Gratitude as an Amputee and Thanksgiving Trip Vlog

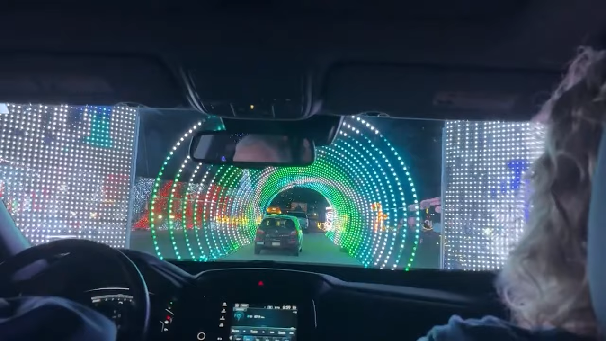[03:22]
While I can't show you the entire light show, I did choose clips that are from my favorite parts of the light show, like these tunnels that you drive through and they look really awesome when you drive through them. Some of them even have words on them, like Merry Christmas or Happy Holidays.